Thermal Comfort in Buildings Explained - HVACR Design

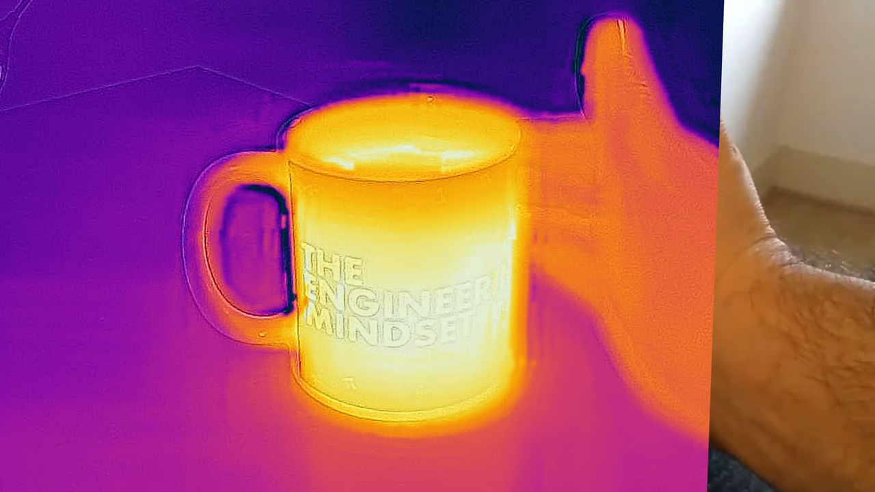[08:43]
place our hand in proximity to a hot cup we can visually see the source of the heat
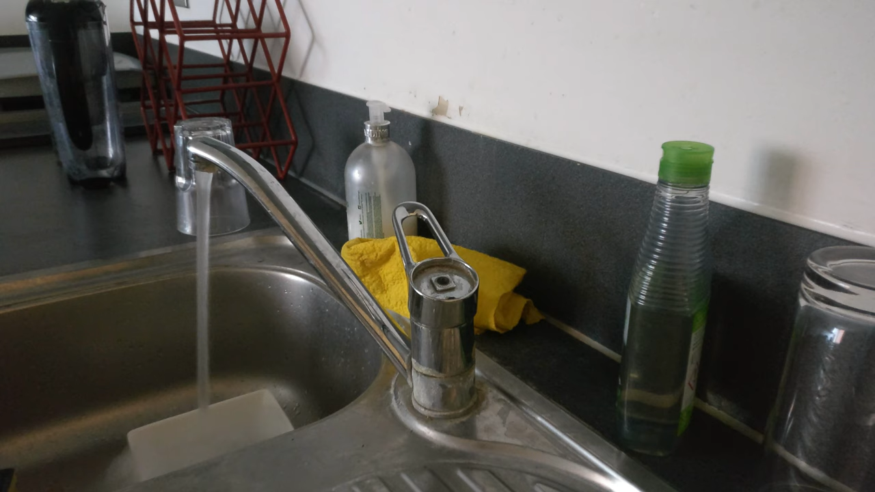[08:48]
using thermal imaging cameras now these shots i filmed using a pocket
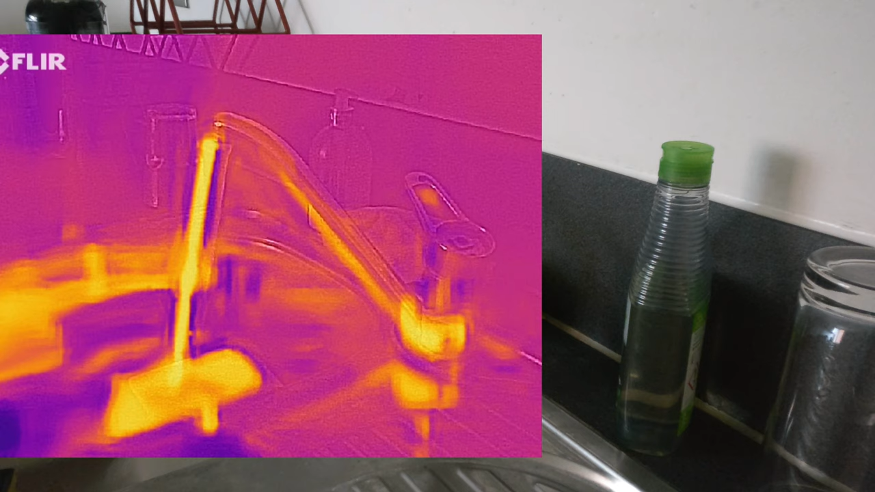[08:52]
size camera which attaches to my smartphone and i use it for inspection and troubleshooting i'll leave a link